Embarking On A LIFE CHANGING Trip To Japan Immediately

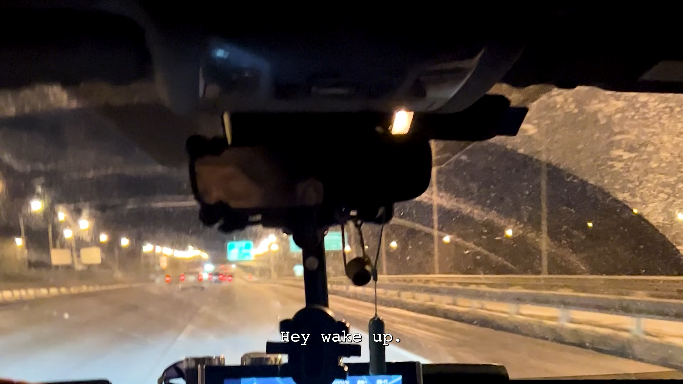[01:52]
hey wake up wake up we were on the motorway heading to beijing's airport and well the situation didn't get any prettier this was only scratching the surface with what actually happened
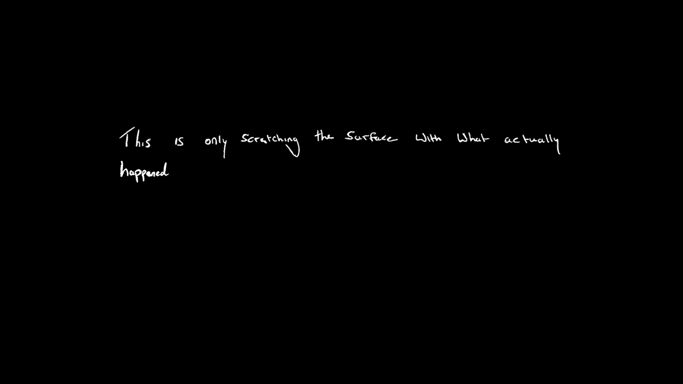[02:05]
he was putting our lives in danger and other road users i would have to poke and shout at him boy wake up
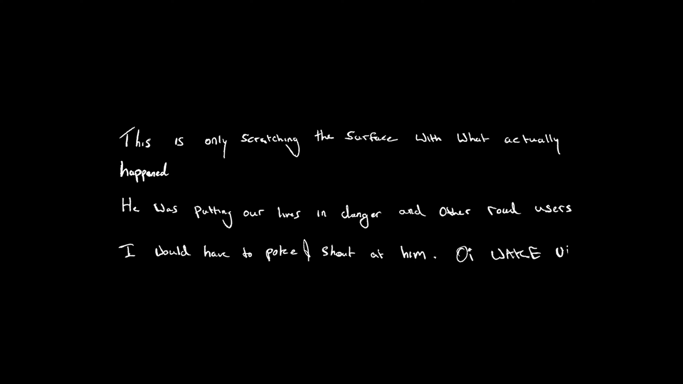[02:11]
wake up
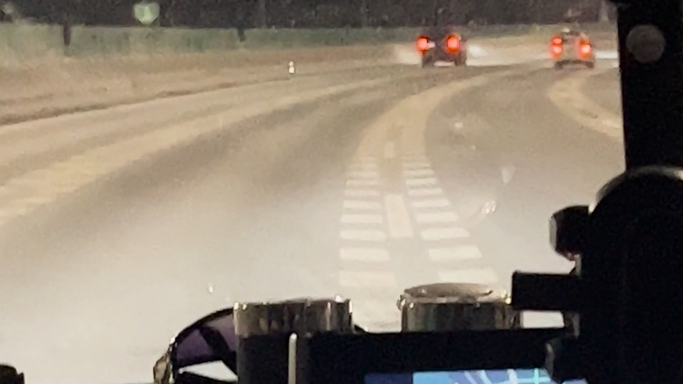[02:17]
we would veer left and right constantly taking wrong turns this man was clearly sleep deprived not only that